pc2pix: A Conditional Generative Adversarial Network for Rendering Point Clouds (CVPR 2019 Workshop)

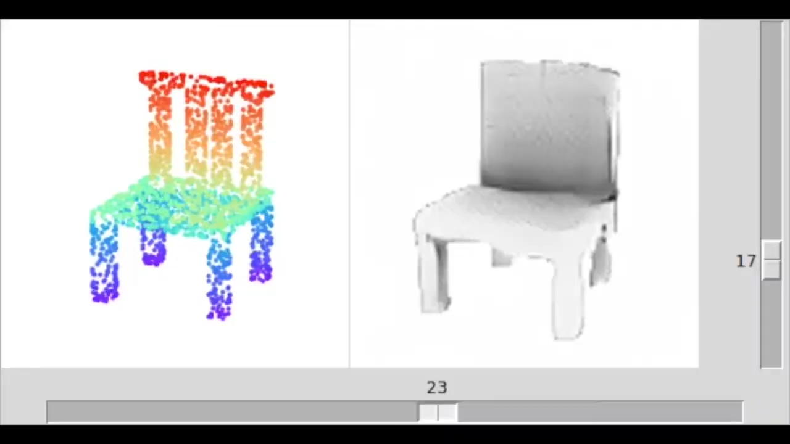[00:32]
After training, PC2PIX can render point clouds at arbitrary azimuth and elevation viewing angles.
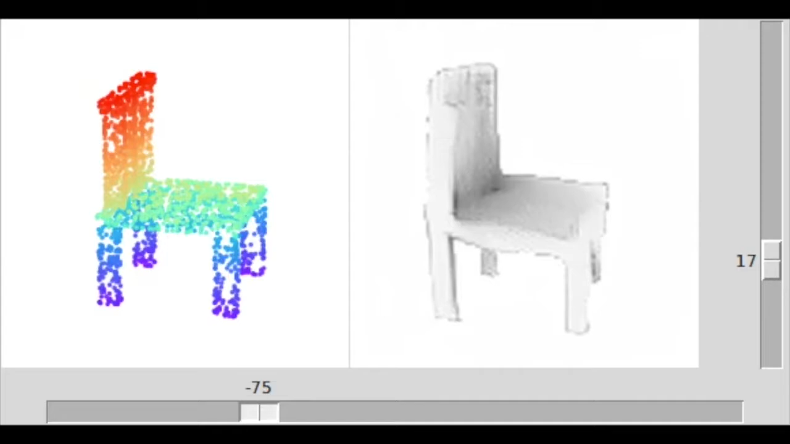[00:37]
PC2PIX can interpolate between point cloud Latin code vectors to generate new point clouds that can also be rendered.